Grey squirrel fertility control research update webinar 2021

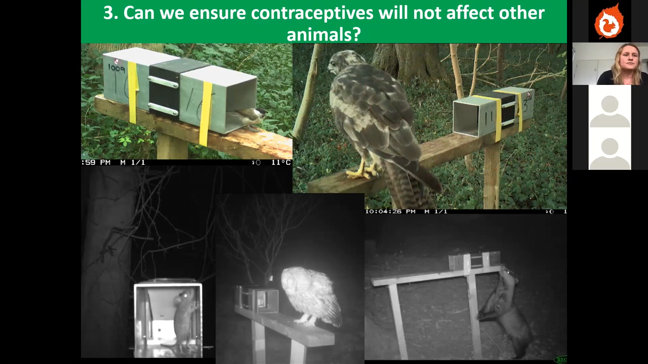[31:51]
photograph of badgers giving the hoppers a sniff but none of them have actually attempted to access them in fact the only animals we've actually photographed inside the hopper entrances are small birds such as tits and mice but if we look at the next slide we can see the results of our camera data